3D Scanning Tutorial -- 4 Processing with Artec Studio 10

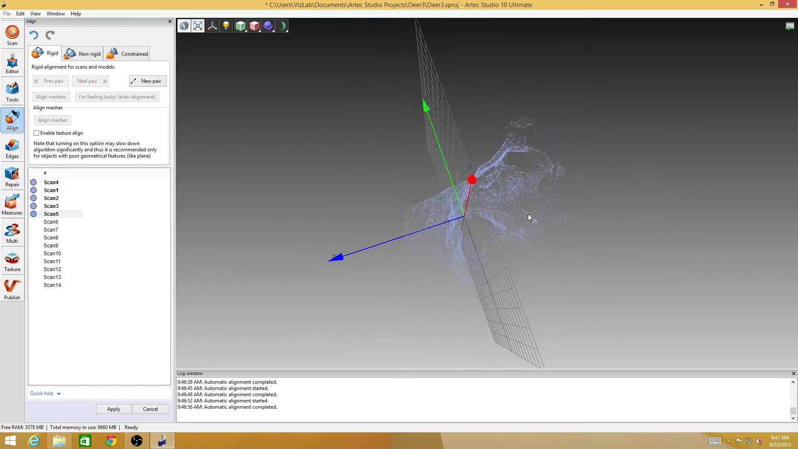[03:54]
the more that it has to work with on each subsequent scan to do the alignment. Another technique, so that's two different things that we've looked at. You can sort of manipulate the scan until it gets close and then hit the align meshes button.
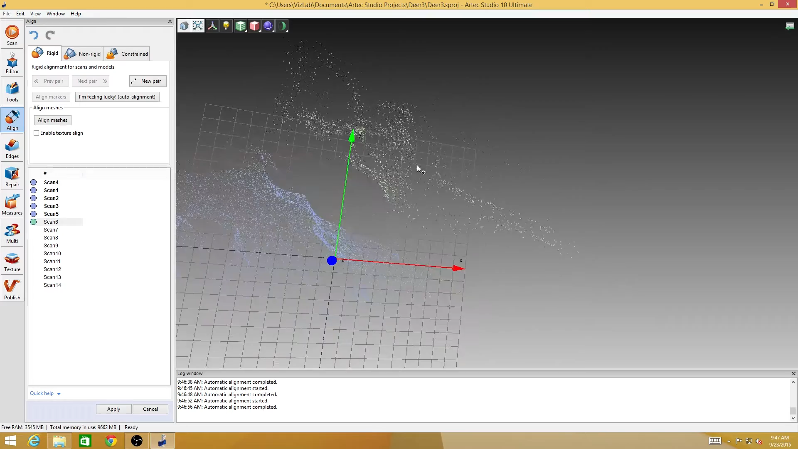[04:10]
Or I could put down markers.
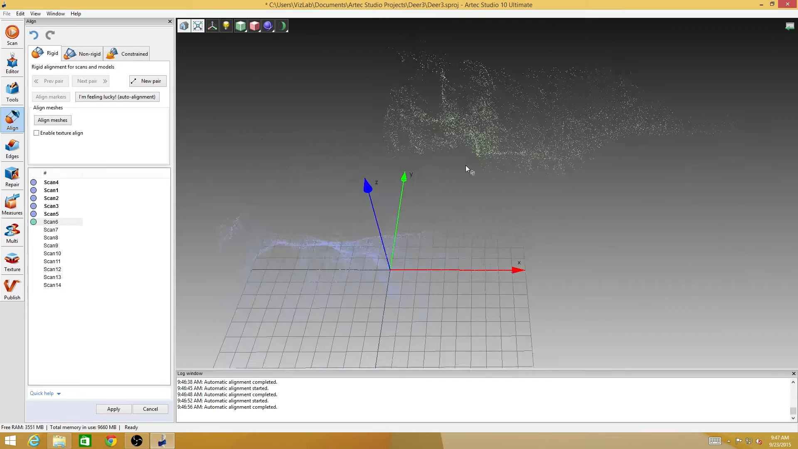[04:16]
So if I see a point, let's say this little hole right here, put down point one, I recognize it as being that thing right there. See, that didn't work out quite right.
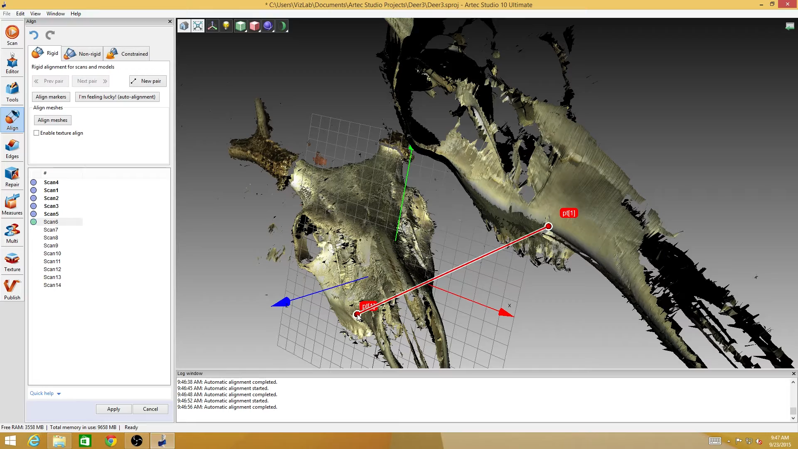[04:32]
So I can grab this point and move it to where it needs to go. So I saw that little divot on this scan. I saw the same little divot on that other scan. And let's see if I can pick a couple more. There's that little feature.
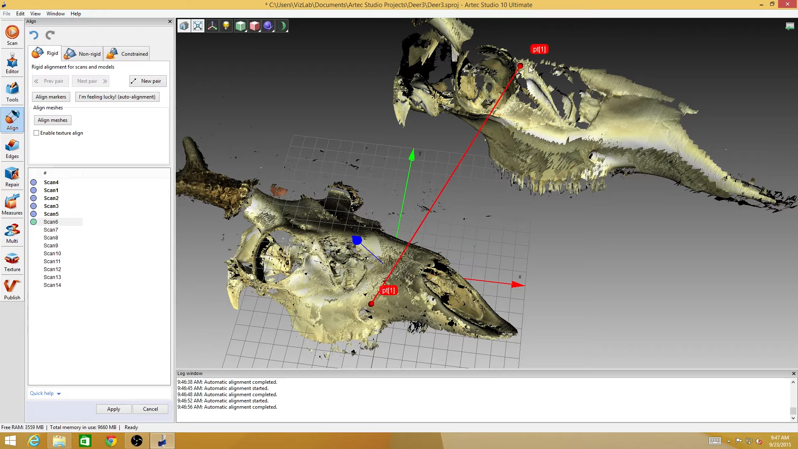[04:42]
Oh, I forgot to create a new pair. Hit the new pair button. Now that pair is locked in place.
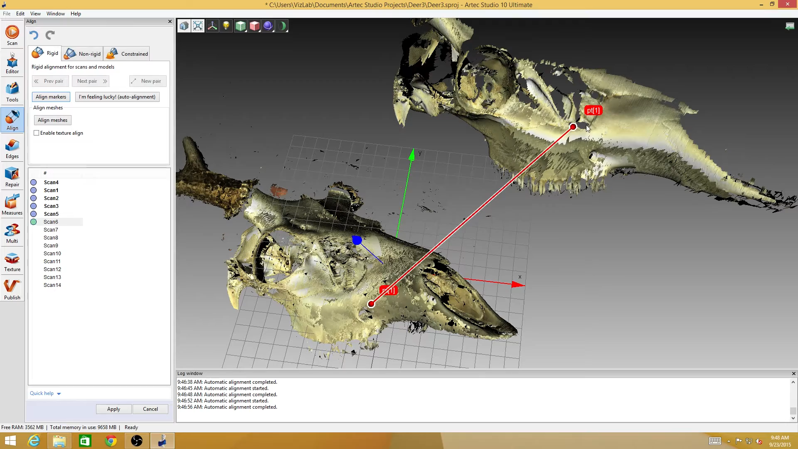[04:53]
Oh, that looks like it's in slightly the wrong spot. You can see this is a little bit more of an involved process. And in some models, this may be the best way to do it.
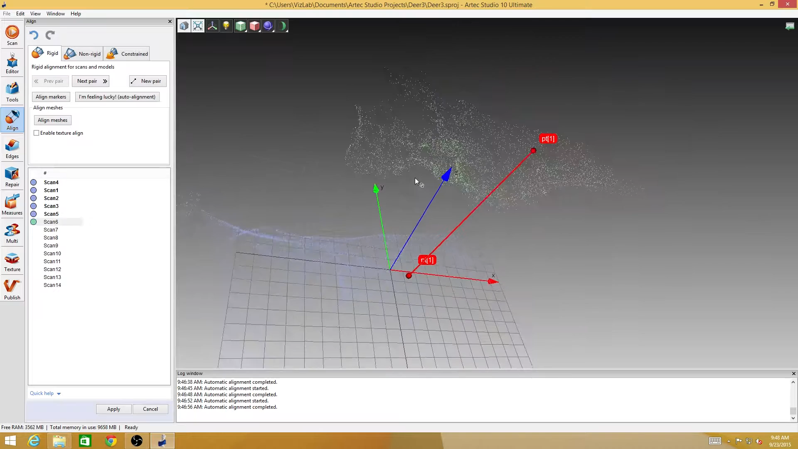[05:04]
If the computer can't figure out for itself how the meshes are supposed to go together,
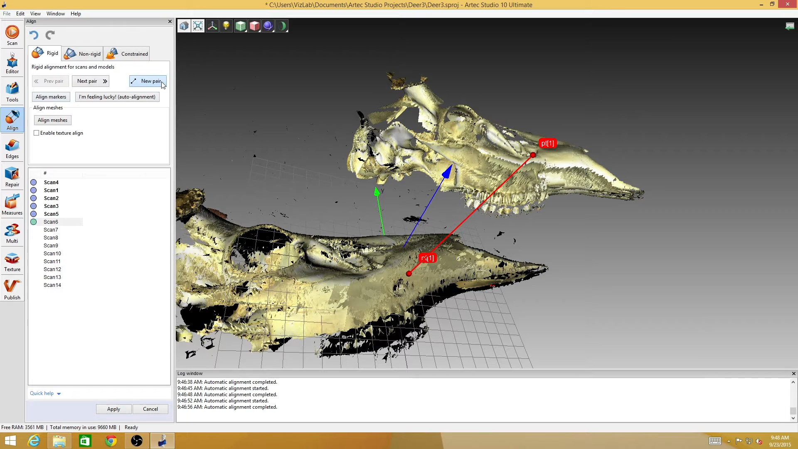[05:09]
you can always give it these little hints. And three or four pairs are typically all it needs.
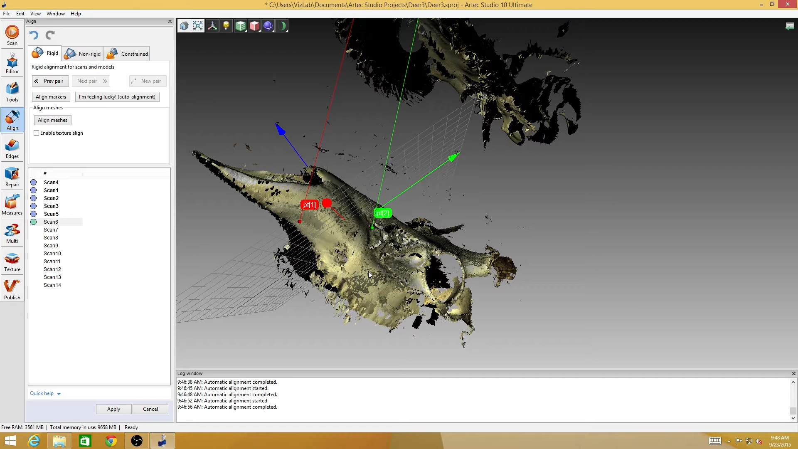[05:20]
I'll put another one right there. Oh, I don't have anything on. I have to do everything on this side. I'll go with the tip of the nose there.
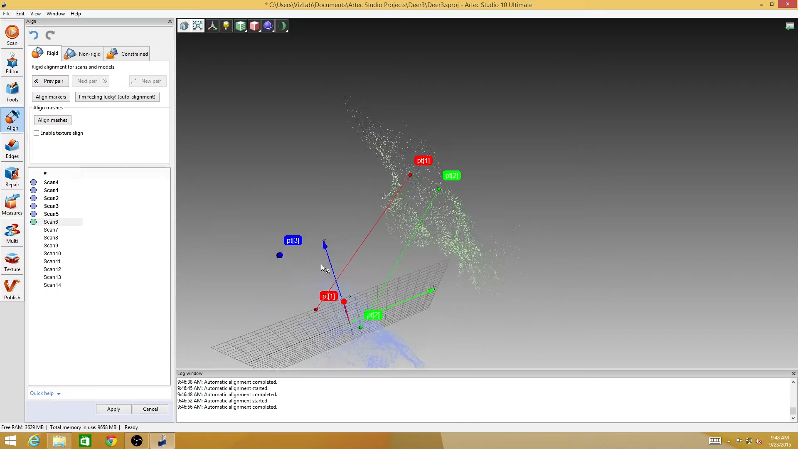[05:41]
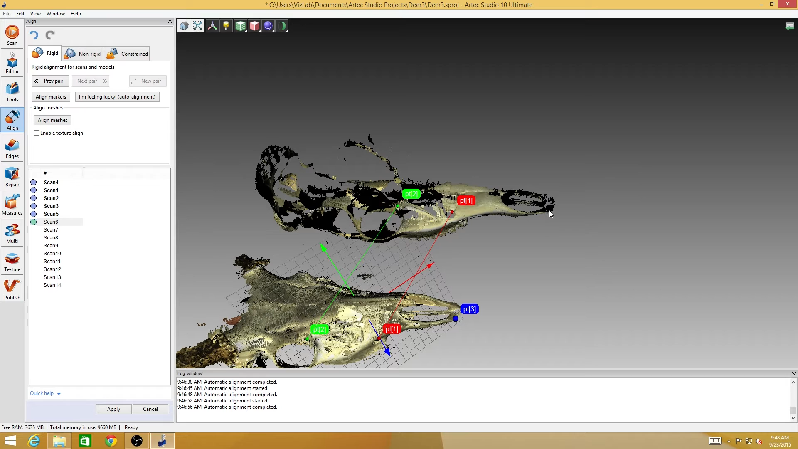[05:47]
Okay, so I've got three pairs of points down.
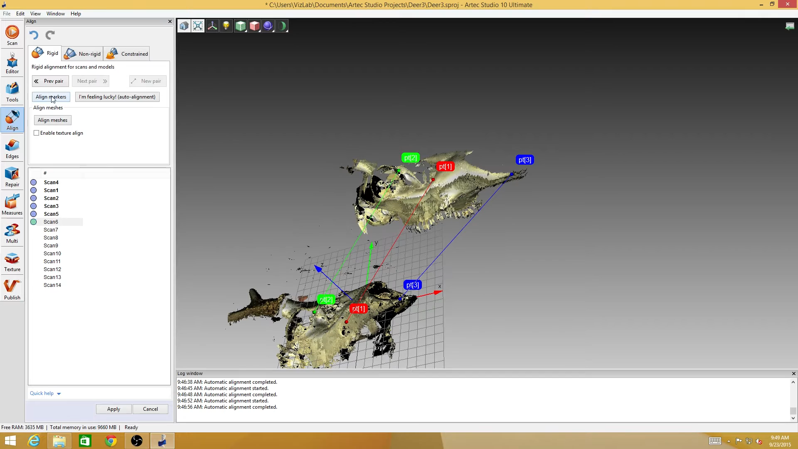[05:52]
And I can hit this align markers tab, and it'll move them to where they're lined up. And then hit the align meshes button, and it'll do the rest.
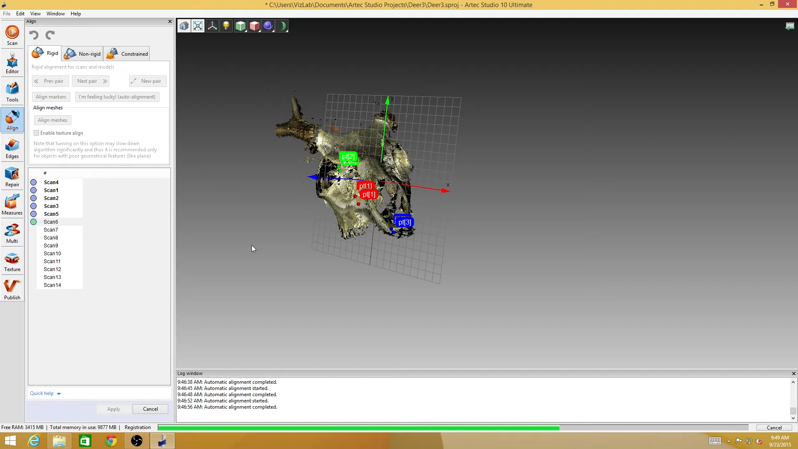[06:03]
That wasn't really necessary for something like this, because I could just hit the I'm feeling lucky button. It seems to be working well for me so far. But for some scans, particularly if the subject that you're trying to scan is like a solid color and a smooth finish, you may actually have to put little markers on it or markers around it. If you remember from the video where we're actually watching the scan, the platform that I have has a bunch of little random X's and O's on it.
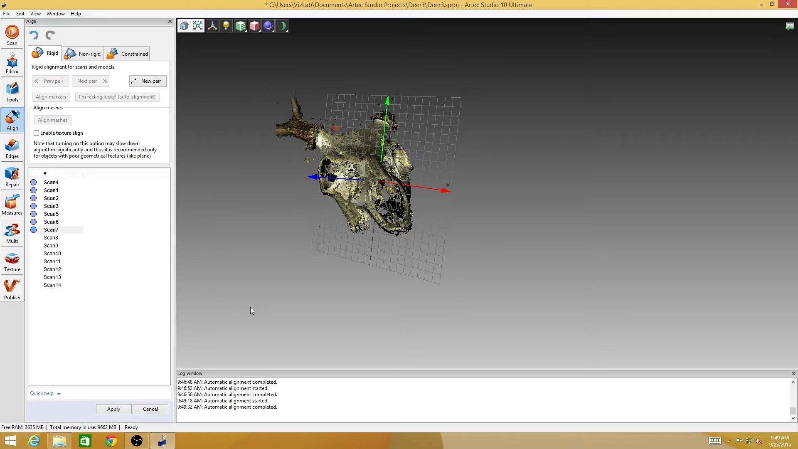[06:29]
That's what that's for. It's so that if I need to, I can pick a point on the table in multiple different scans and use those points as markers to align my meshes. if it's a subject that the computer has a hard time figuring out.
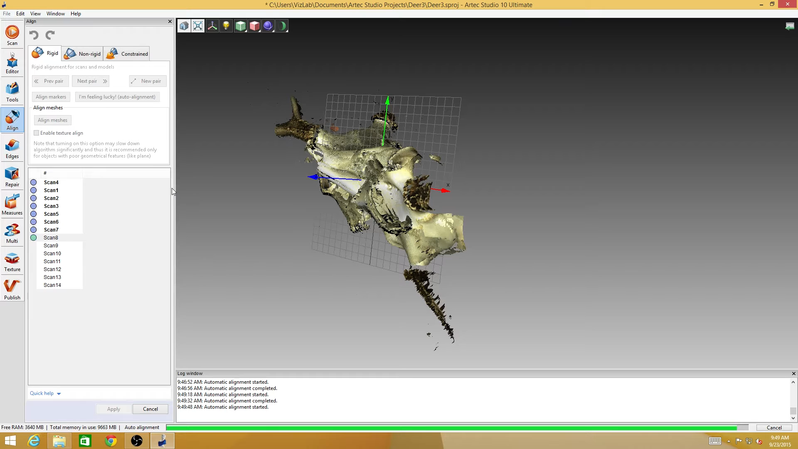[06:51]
Skulls kit typically don't take too long to align like this. Although this one's taking its own sweet time, so I'm thinking it may actually fail on me. Yep. Okay, so that's no big deal. I'm feeling lucky. Wasn't quite so lucky.
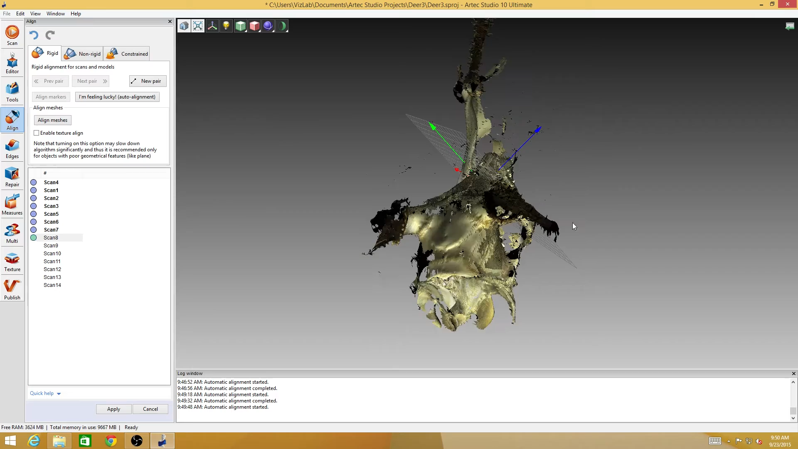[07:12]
So, I'm just going to give it a little bit of help by at least pointing them in the same direction.
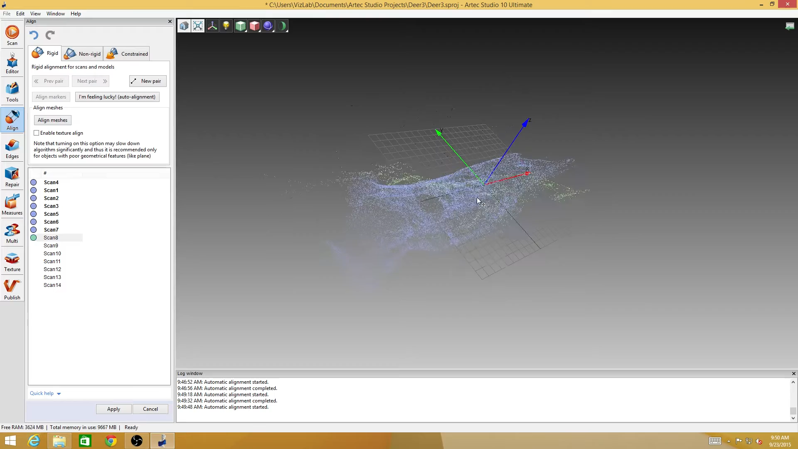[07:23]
And now I'm going to hit align meshes. And by virtue of them sort of being pointed in the same direction and different features being closer together in space, then it's probably going to work out a little better.
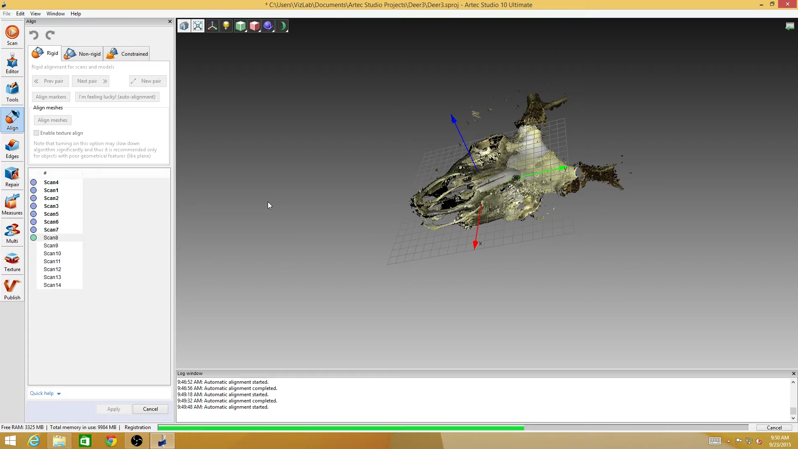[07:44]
So, our skull is actually starting to look quite skull-like.
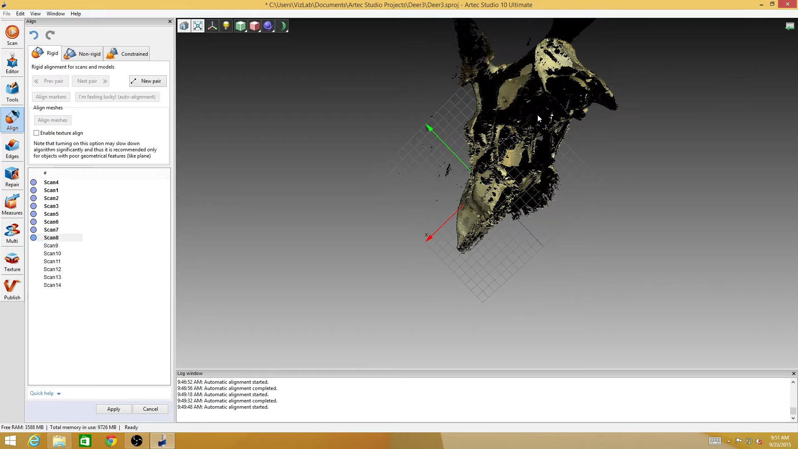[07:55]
I can look at these little regions right here and see that, okay, so these are areas that I still need to get data.
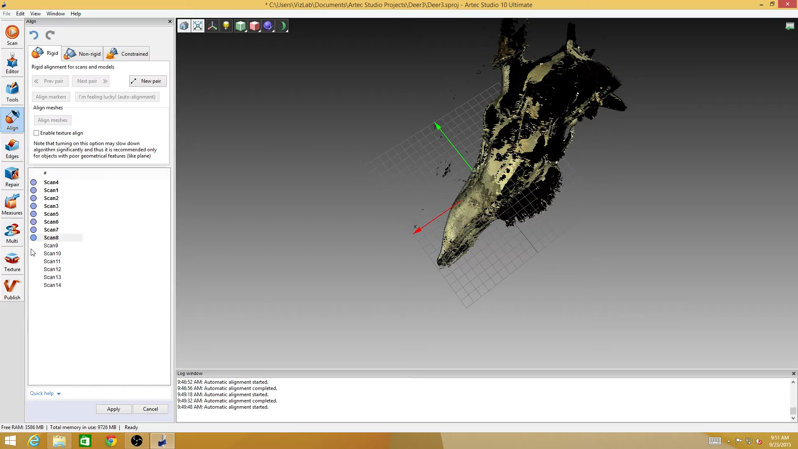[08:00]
Hopefully, some of these other scans will have that data in it.
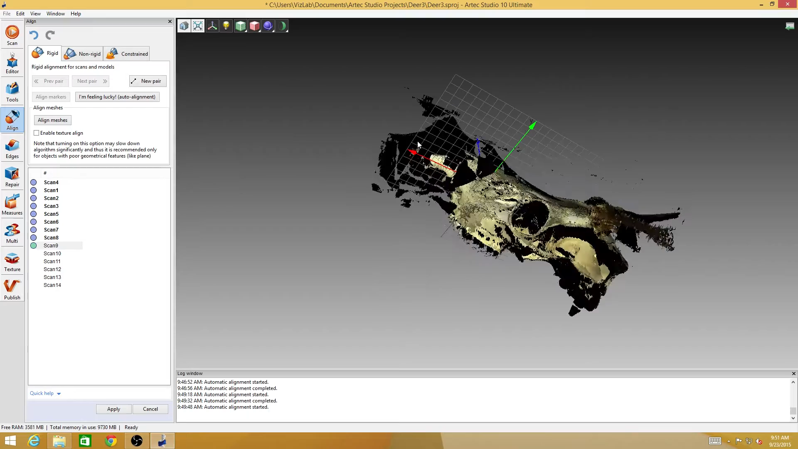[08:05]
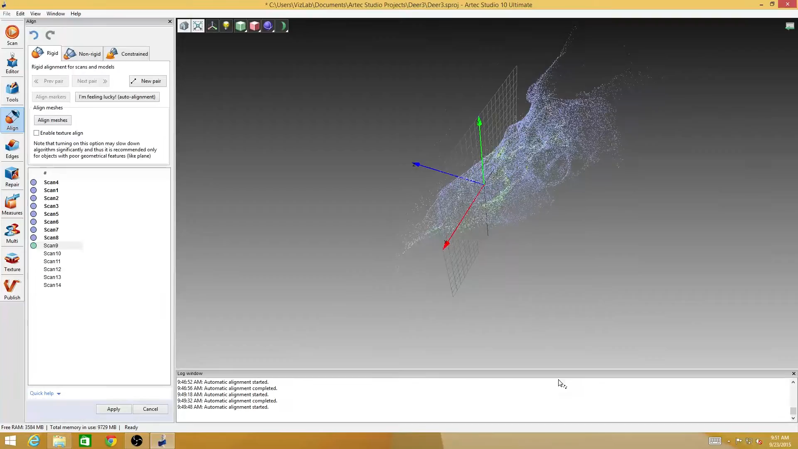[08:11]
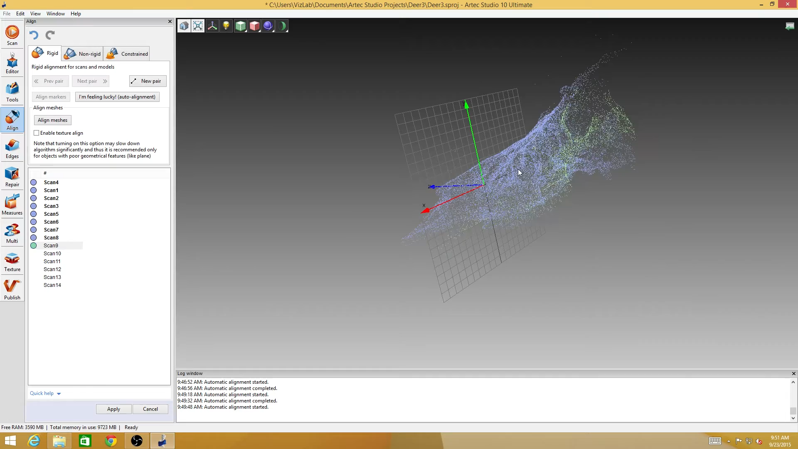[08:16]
Oh, this looks like this is going to fill in nicely right there.